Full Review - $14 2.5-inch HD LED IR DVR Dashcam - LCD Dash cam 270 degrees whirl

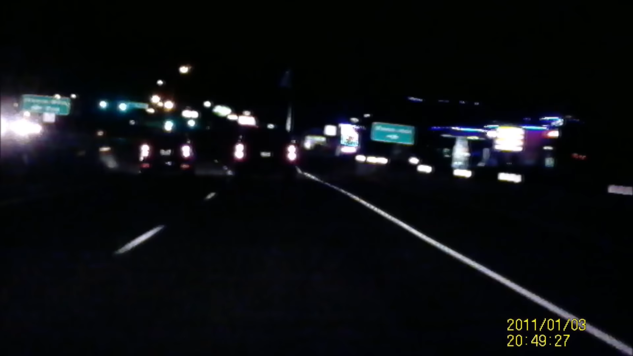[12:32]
So in this video you'll actually see a car pull out and almost cause an accident. But the video quality is so terrible at night that it's almost pointless to be recording with this thing. You could hardly see that car. Now next I'll compare it to my Blackview DR650 GW2 channel which actually doesn't even have the best video quality out there.
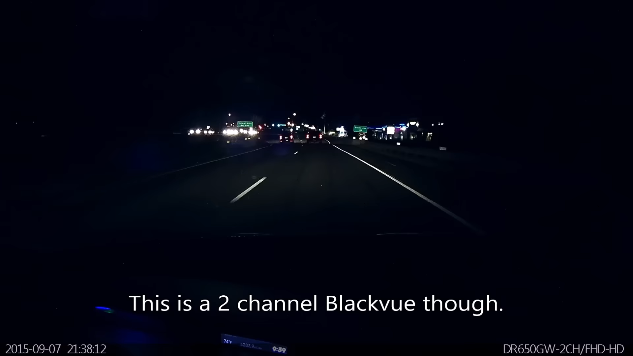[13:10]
But you can see that it's still leagues ahead of this $14 supposed HD camera. And notice how much wider the angle of view is. You could buy a $50-$60 G1WC and it's going to have almost as good of quality as the Blackview. Now the G1WCs don't have as good of night quality but on the day they're very comparable.